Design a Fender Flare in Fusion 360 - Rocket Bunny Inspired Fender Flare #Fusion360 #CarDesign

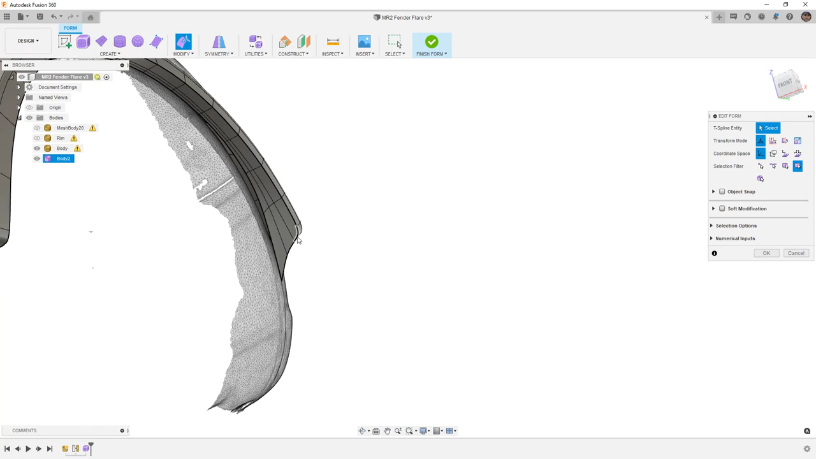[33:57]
We've got sort of that little angle, a little bit more style on the exit of that. That looks pretty good.
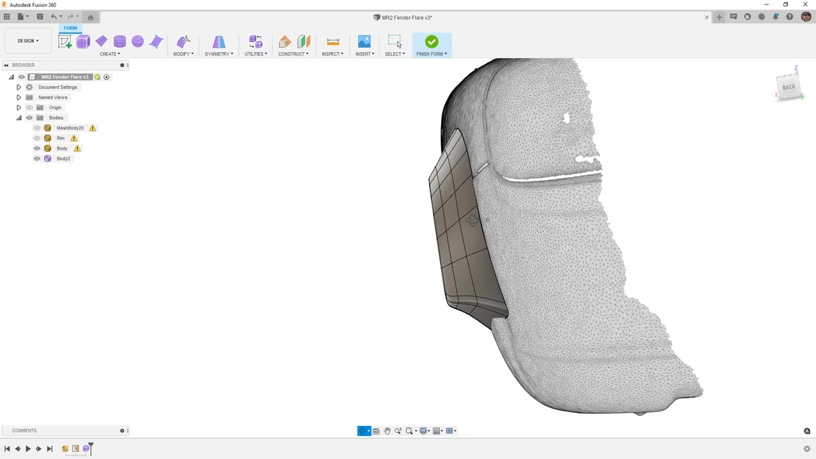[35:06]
But that is extremely close. Now, if you're trying to manufacture this, then there are there's more that we would need to do.
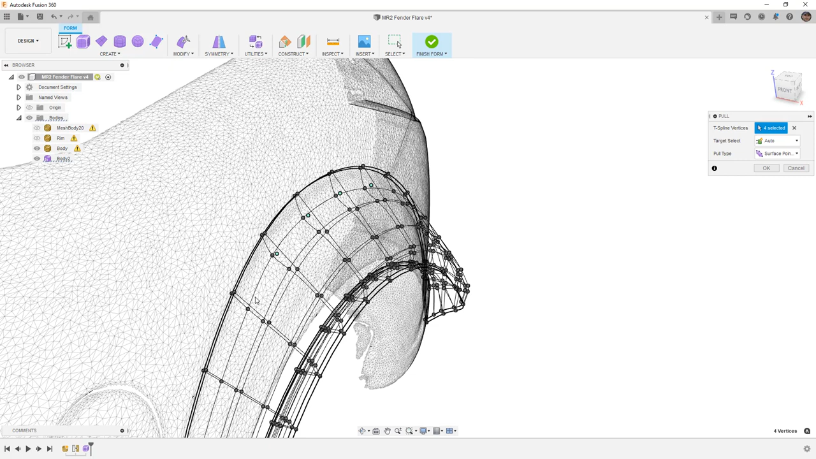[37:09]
And we can just, we don't have to do all of them, but I'm just going to pick a few. Keeping in mind, we only divided this up on the inside. We didn't, we didn't add that edge to the outside.
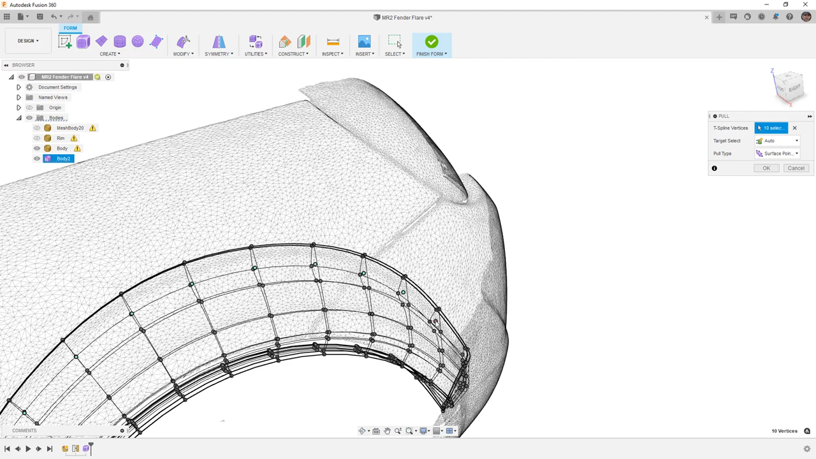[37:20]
We only added it to the inside. So if we were to manufacture this,
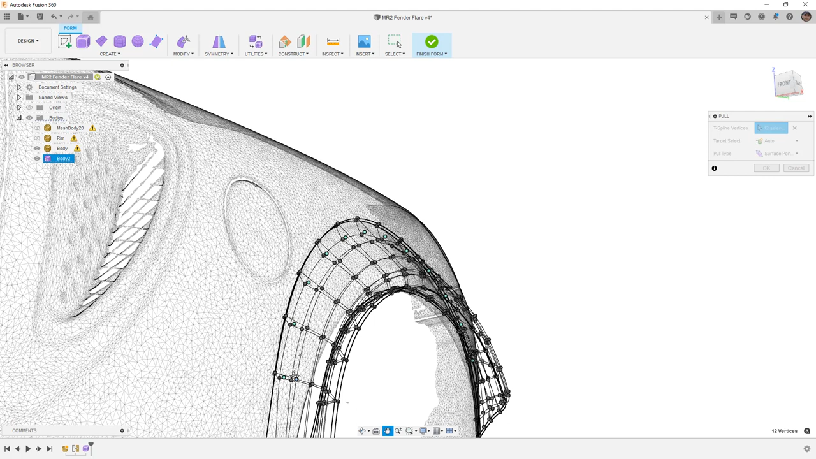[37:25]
we would need to be aware that the inside thickness is going to be slightly different than the outside thickness. We'll say okay.
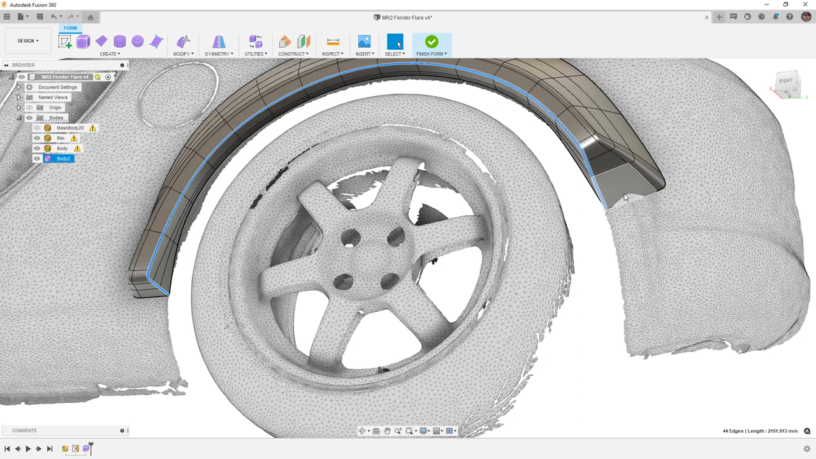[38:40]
I don't know that it's worth it. We have all the tools. We know how to do it. We would simply double click and insert an edge here, and then we would push those edges up to the mesh. So that way it fits.